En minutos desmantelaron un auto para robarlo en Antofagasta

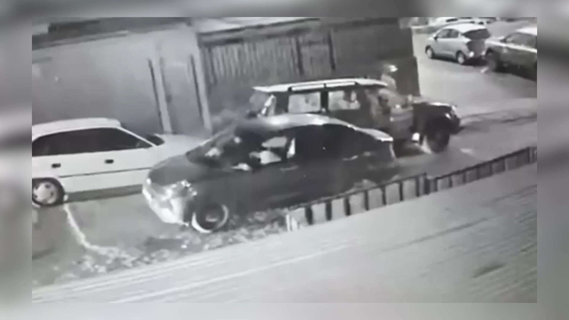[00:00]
Estas imágenes vuelven a viralizarse a través de las redes sociales. Se trata de un robo a un vehículo particular ocurrido en el sector de Cerro Pedregal en la ciudad de Antofagasta. Pero no es un robo cualquiera. Se trata ni más ni menos que del desmantelamiento del móvil que realizaron por lo menos tres individuos quienes con todo el tiempo del mundo a su favor abrieron puertas y
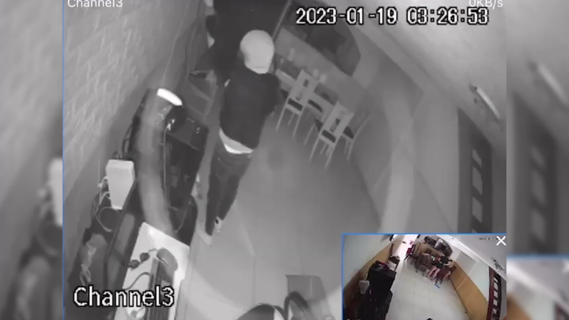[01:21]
Si es para no creerlo. De hecho, los delincuentes se tomaron hasta el tiempo de ingresar al domicilio de la víctima del robo para hallar las llaves del vehículo con toda calma.
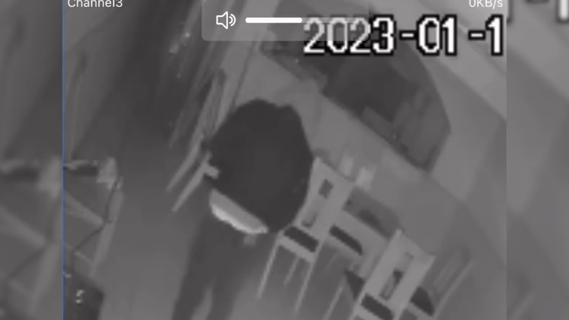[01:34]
Esta situación motivó al diputado de la región de Antofagasta, Sebastián Videla, a realizar un enfático llamado al gobierno a implementar rápidamente la recientemente aprobada ley de infraestructura crítica,